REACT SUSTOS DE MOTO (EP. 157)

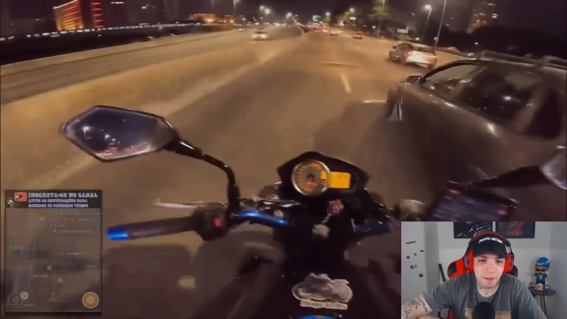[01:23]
Ó, vou dar só um esticadinho que eu sou bicho, né? Ainda tem um mapinha ali do lado, ó. Não dá pra ver se tem gente atrás?